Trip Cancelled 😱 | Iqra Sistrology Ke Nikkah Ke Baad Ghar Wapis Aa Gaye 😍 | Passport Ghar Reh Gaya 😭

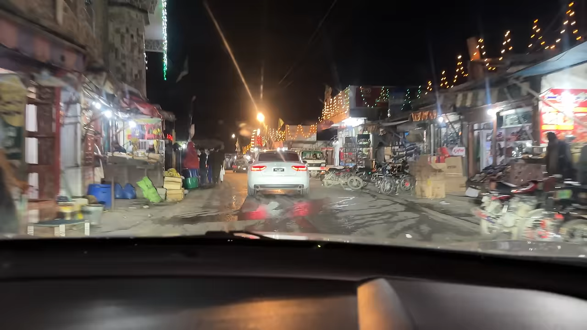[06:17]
अब तकरीब लोगे जो है ना गाड़ी के पीछे पीछे हम लोगों ने लगा ली है, अब हमें जो है ना इनको फॉलो करके घर जाना पड़ेगा।
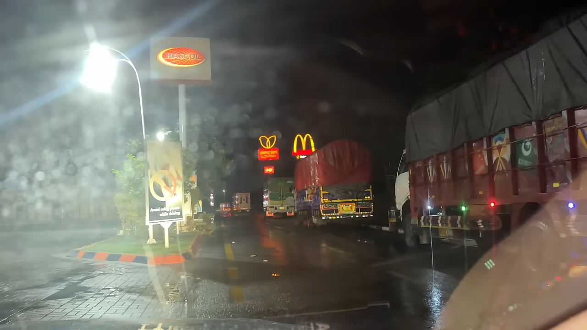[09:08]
अभी हम लोग जो है ना मैकडॉनल्ड्स वगैरह उतर रहे हैं इधर पेट्रोल पंप पे, कुछ खा पी लेते हैं ठीक है, फिर उसके बाद चलते हैं आगे जहाँ पे भी जाना है।